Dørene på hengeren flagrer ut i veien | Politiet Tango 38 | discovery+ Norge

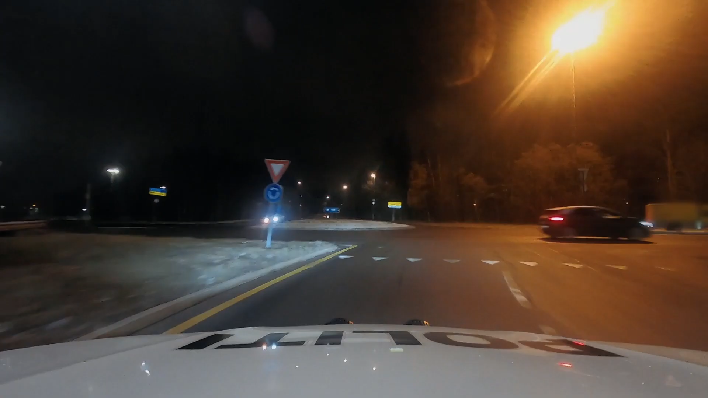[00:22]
Å kjøre med en henger med dører som er åpne på den måten,
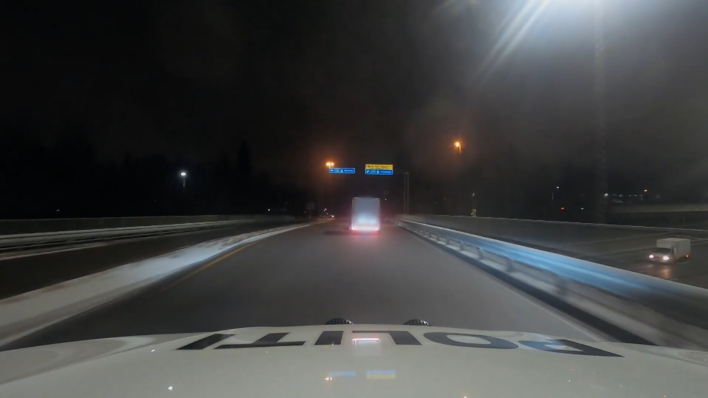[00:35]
det er farlig hvis det er syklister eller fotgjengere rett på siden langs veien. Så kan plutselig de her slå bort til folk.
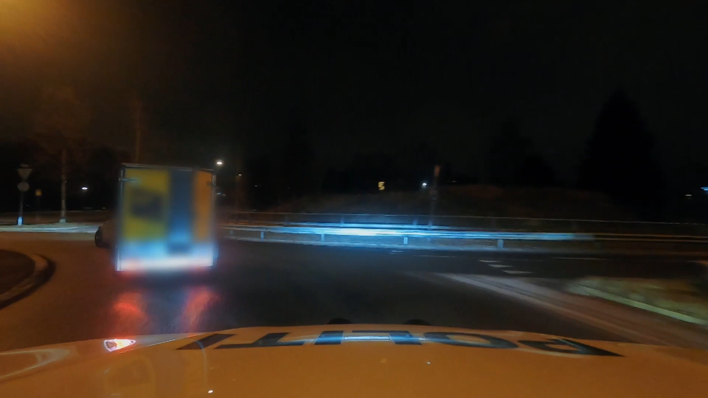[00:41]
Ikke sant?
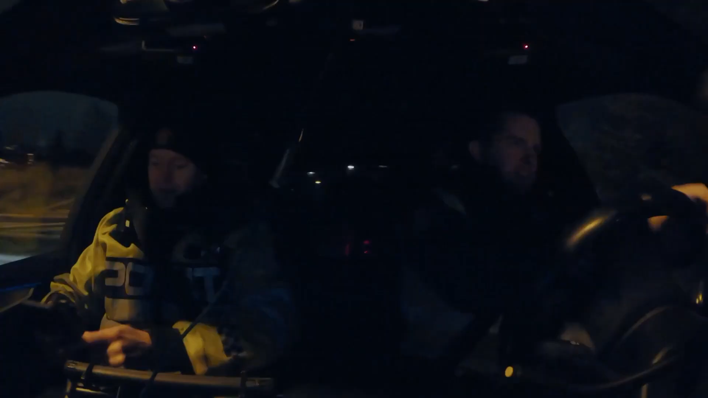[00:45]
Det er viktig å få stoppa denne bilen her før han kjører inn i et område med mer fotgjengere, mer syklister,
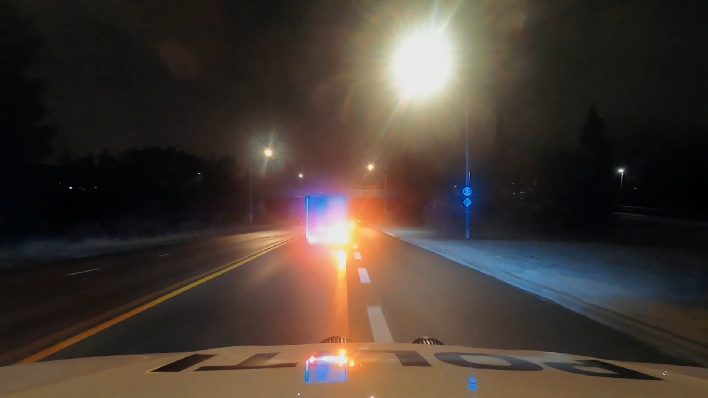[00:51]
slik at vi kan unngå at han skader noen med disse dørene. Det lukker vi seg jo akkurat nå, da. Vi to kan. Hei, god dagen. Har du førekvart sett med deg? Der, ja.